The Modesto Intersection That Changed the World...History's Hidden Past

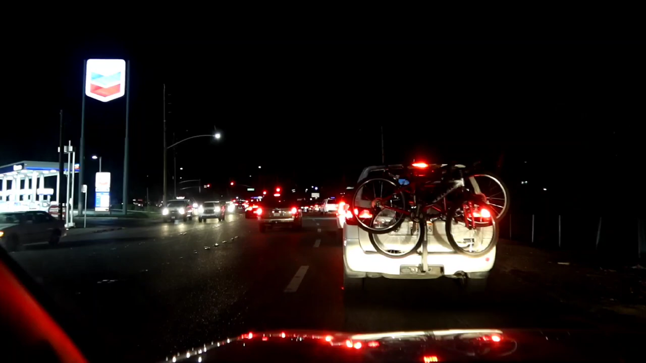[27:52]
I'll tell you one thing for sure, this traffic in Modesto is no joke. And I'm not even on Route 99 yet. They tell me sometimes that thing is like a parking lot over there.
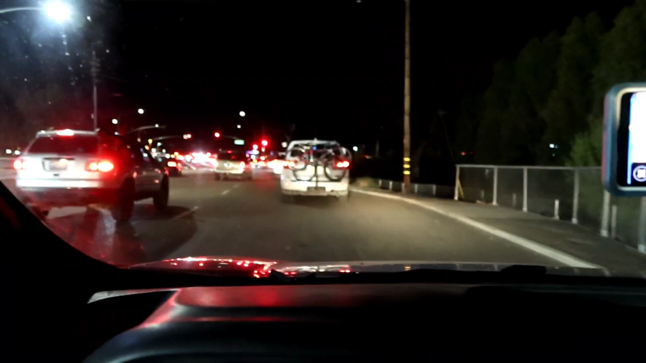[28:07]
We'll see.
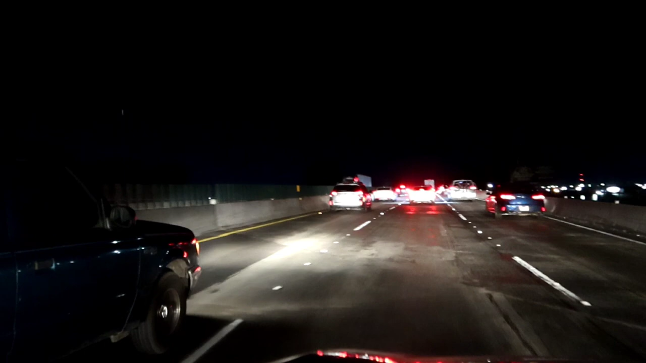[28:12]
Stop and go, stop and go in Modesto. Man, this is crazy. 99. I've heard people complain about it. Now I get it. Doing a crisp 14 miles an hour.